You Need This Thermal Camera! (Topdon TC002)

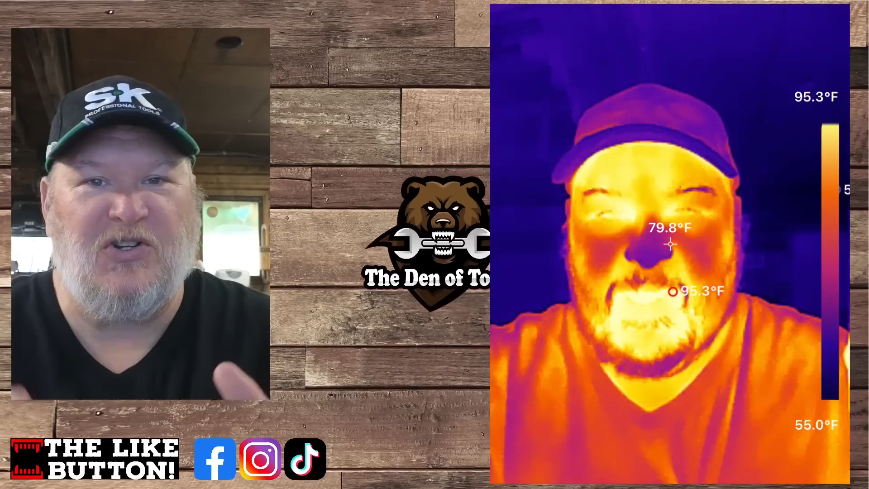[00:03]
On screen: spot 79.8°F, max 95.3°F, scale top 95.3°F, scale bottom 55.0°F
howdy ho guys and gals welcome back to the data tools and do not adjust your screen you are seeing things correctly because we've got the top down tc view thermal camera in the shop top down was nice i'm sponsoring this video
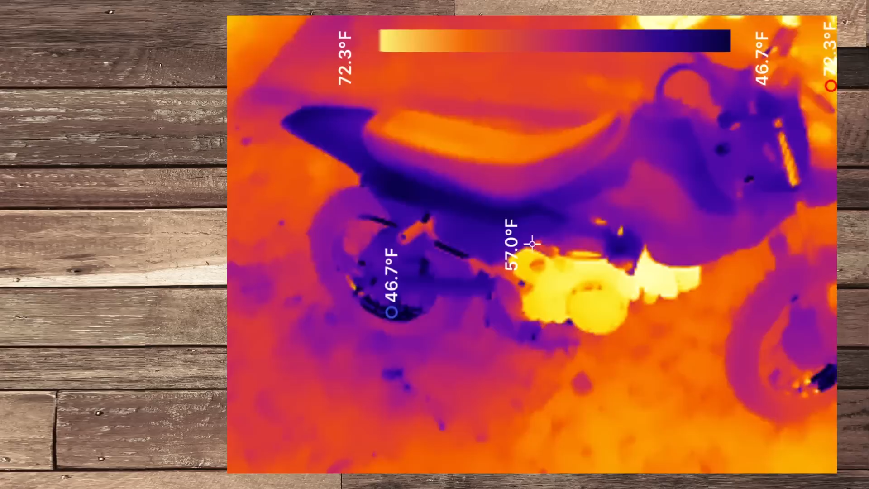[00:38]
On screen: min 46.7°F, scale top 72.3°F, scale bottom 46.7°F
okay and let's take a look at this uh little dirt bike the kids have been riding and they keep flooding and stuff we're trying to take a look at the engine here
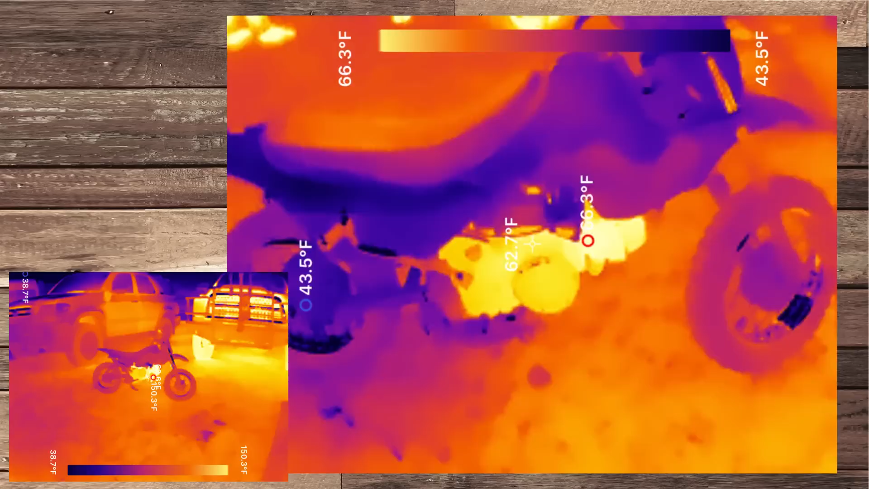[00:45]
see where the heat is what's going on there with the engine it's interesting but you see the photo down the
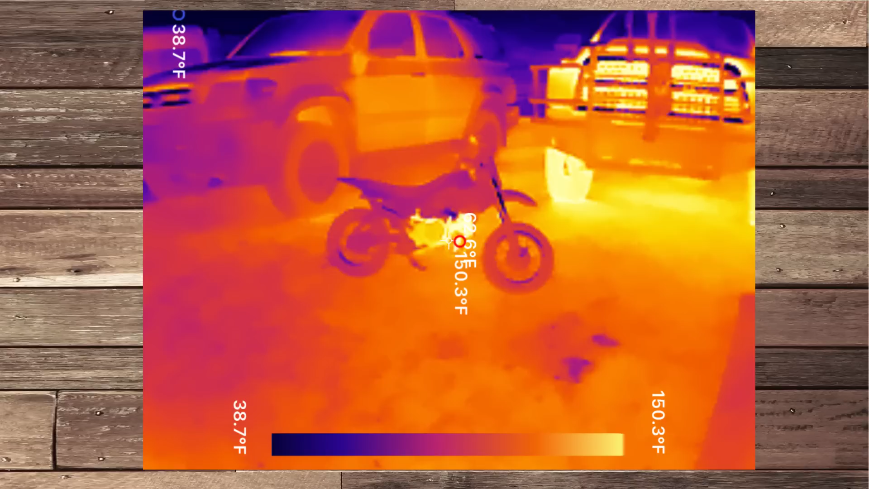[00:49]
On screen: scale top 150.3°F, scale bottom 38.7°F
lower left here's something that's kind of interesting look at the tires on my truck there now that's because we need to talk about three
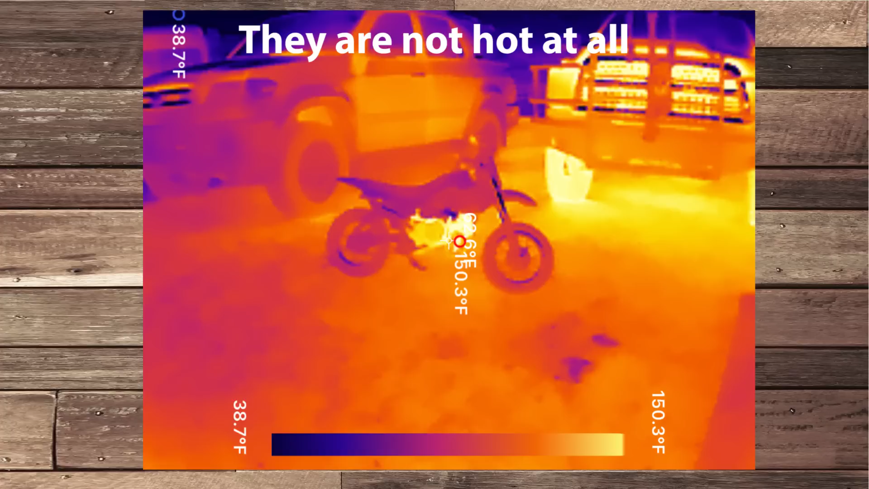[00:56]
On screen: scale top 150.3°F, scale bottom 38.7°F
factors when it comes to ir we're talking about reflectivity transmitted energy and an emitter so those three
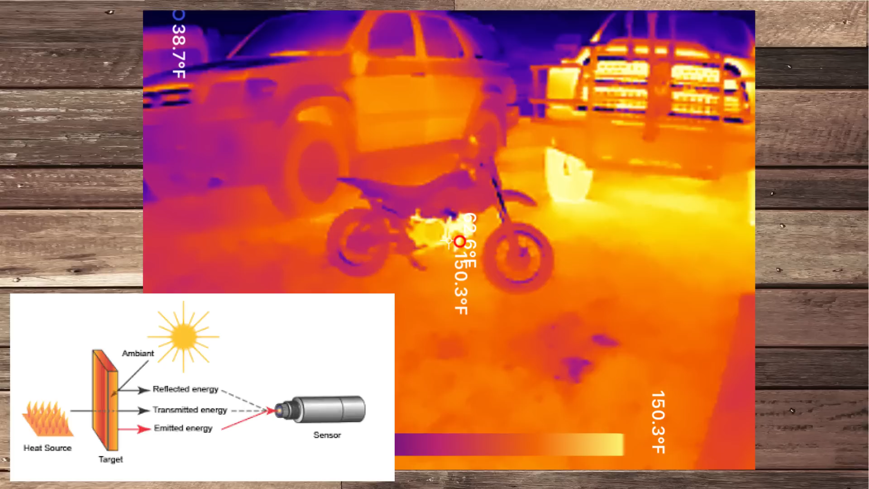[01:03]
On screen: scale top 150.3°F
types of surfaces all right an emitter is something that gives off heat absorbs it gives it off transmitter is something that
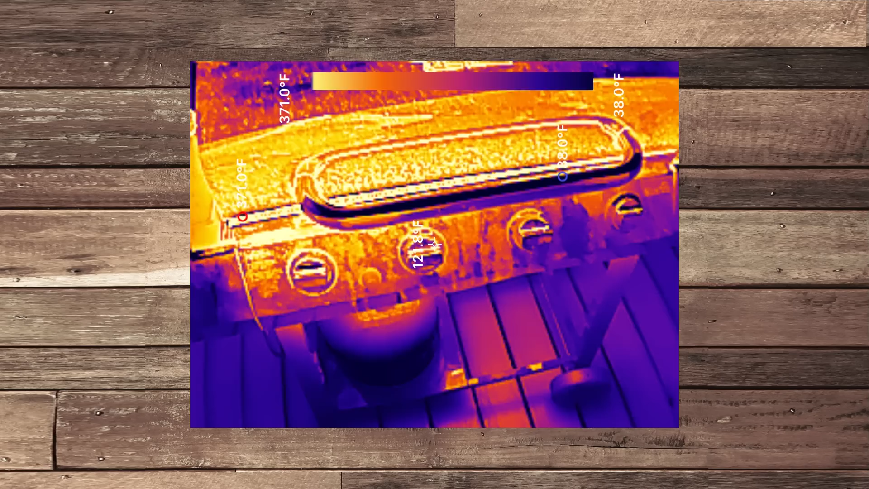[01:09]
On screen: scale top 371.0°F, scale bottom 38.0°F
produces heat like the grill here all right and then a reflector is something that doesn't absorb heat and actually kicks it back at you
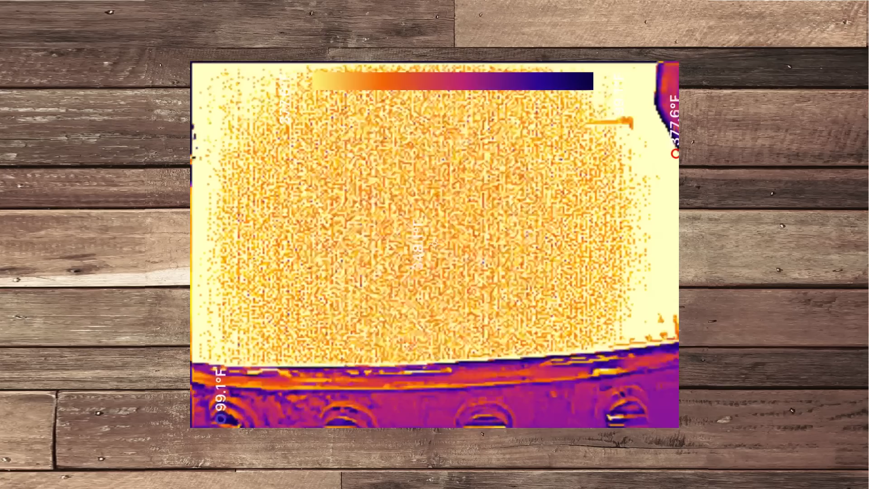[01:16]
now this is the inside grill of course it's blazing hot in there uh we've had this thing fired up now we can see the hot dogs on here these are
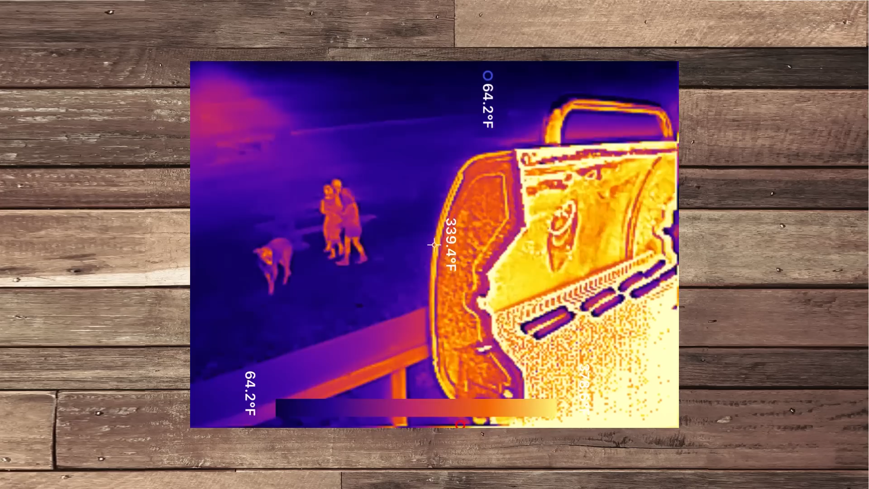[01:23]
On screen: spot 339.4°F, min 64.2°F, scale bottom 64.2°F
absorbing and then retransmitting heat there you can see the kids and the dog they're transmitting
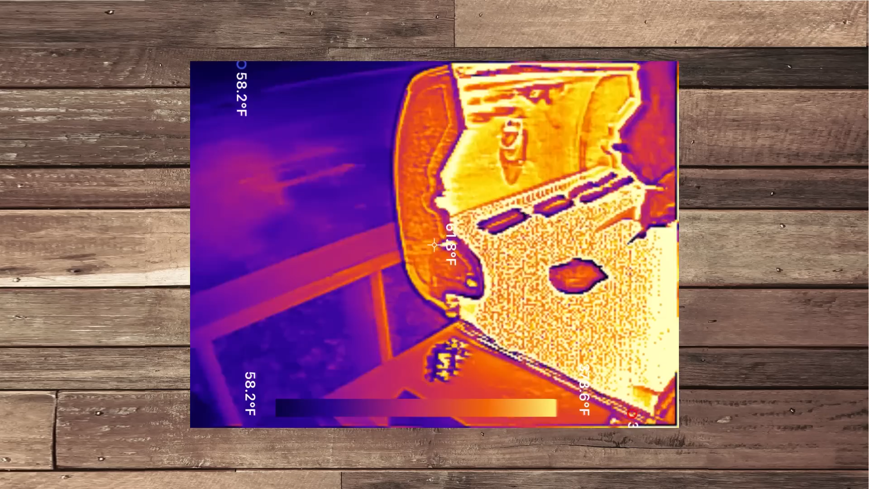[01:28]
On screen: min 58.2°F, scale bottom 58.2°F
they're emitting their own heat or transmitting their own heat uh again
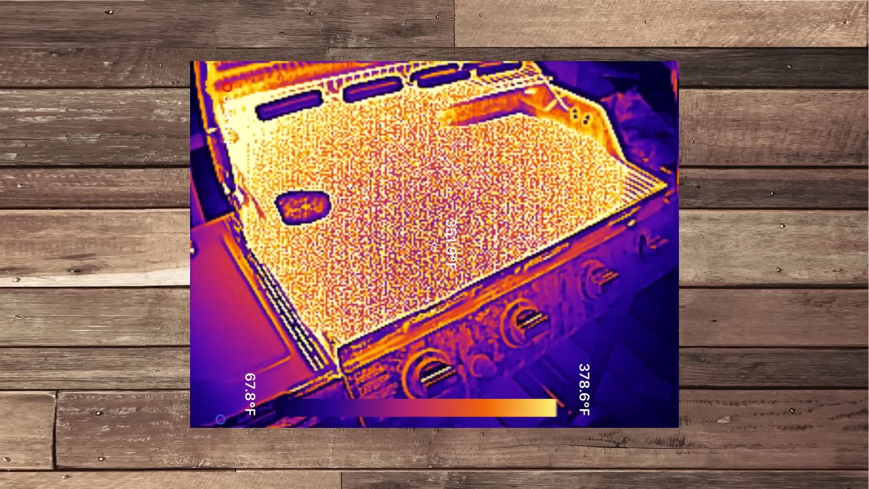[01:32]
On screen: scale top 378.6°F, scale bottom 67.8°F
an emitter something that then grabs the heat and then gives it back off like the steel and stuff
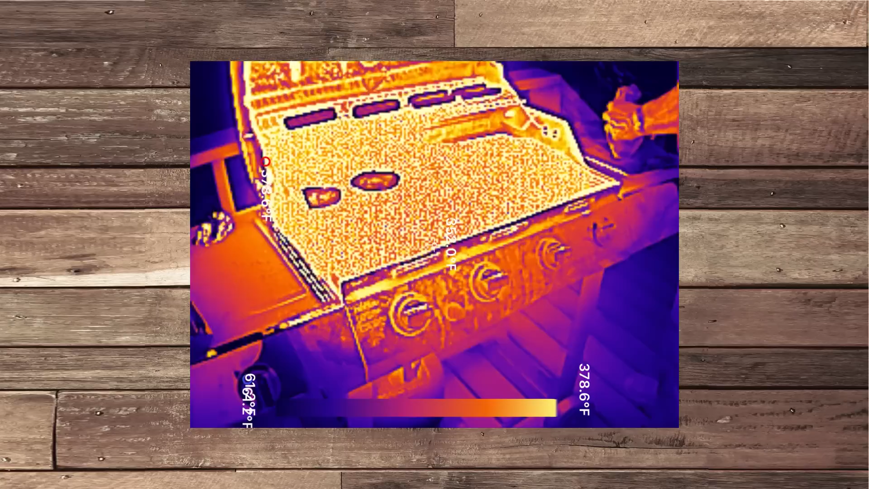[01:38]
On screen: scale top 378.6°F
like that there on this grill now we're in the house those cool spots
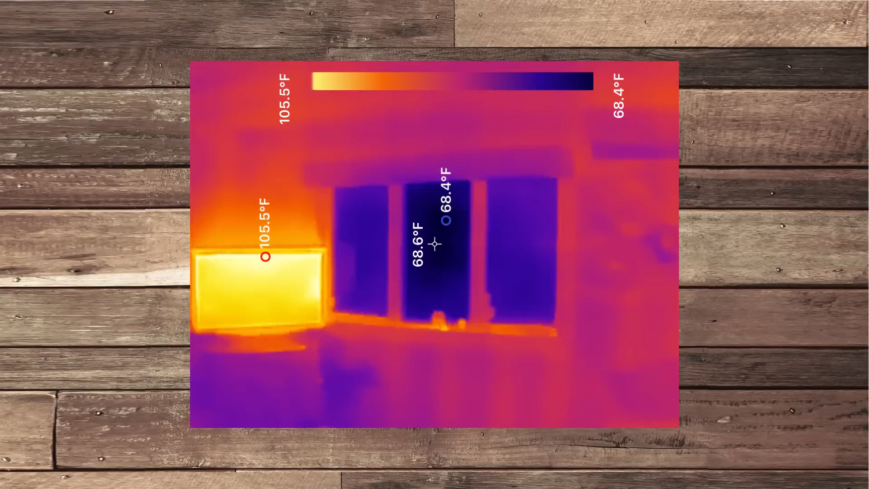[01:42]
On screen: max 105.5°F, min 68.4°F, scale top 105.5°F, scale bottom 68.4°F
are windows that's a tv right there looking super hot uh we got the windows again now we're going to look out towards
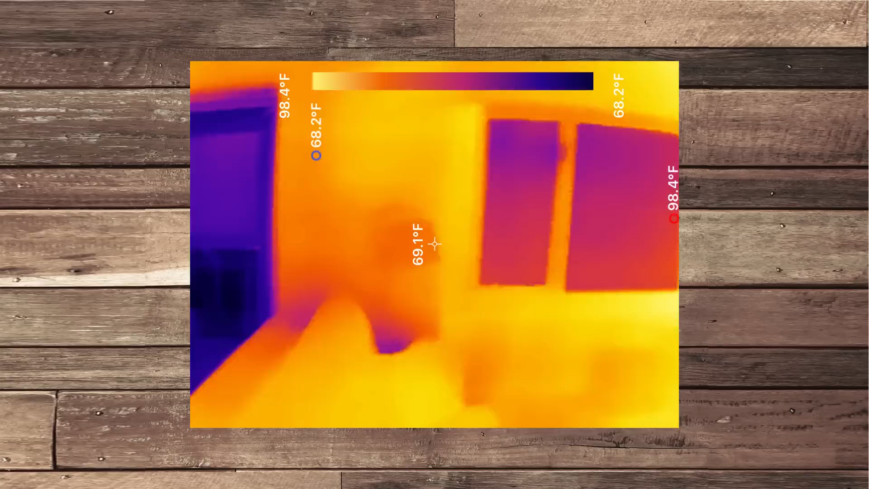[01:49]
On screen: spot 69.1°F, scale top 98.4°F, scale bottom 68.2°F
the grill there's the screen door the grill is right outside these windows it should be blazing hot any
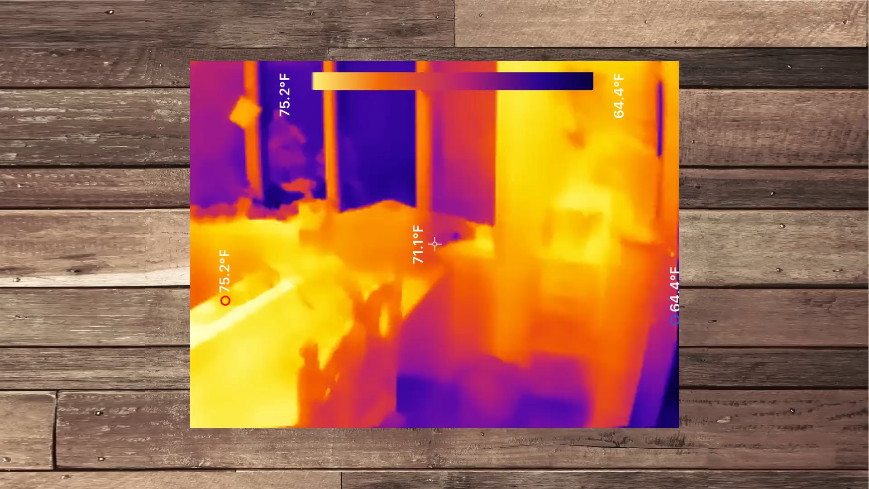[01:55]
On screen: spot 71.1°F, max 75.2°F, min 64.4°F, scale top 75.2°F, scale bottom 64.4°F
movie you've ever seen would show that oh you could see everything the people you see there they're not outside they're actually inside because that window is reflecting back all right it's not allowing the transmission going
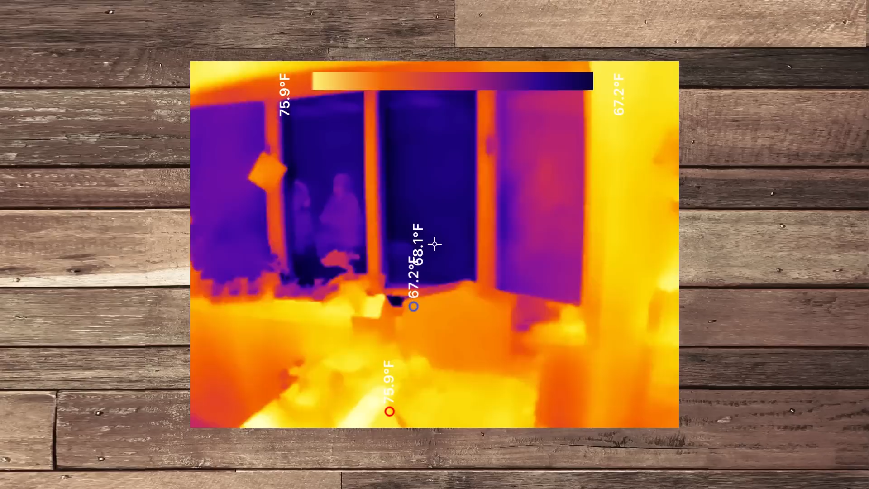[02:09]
On screen: spot 68.1°F, scale top 75.9°F, scale bottom 67.2°F
through the surface then we can see the the kids and some of the adults now look at the glasses everyone's wearing again
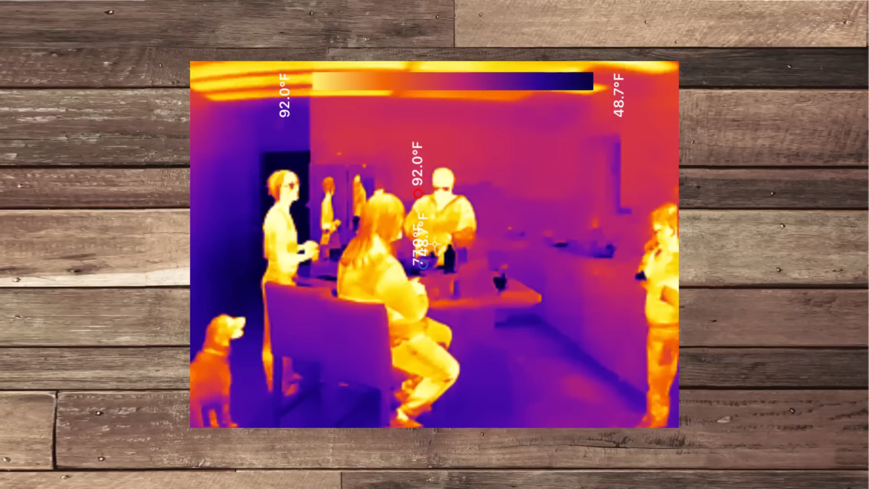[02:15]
On screen: max 92.0°F, scale top 92.0°F, scale bottom 48.7°F
blocking the the emission or transmission of heat because they're reflective surfaces all right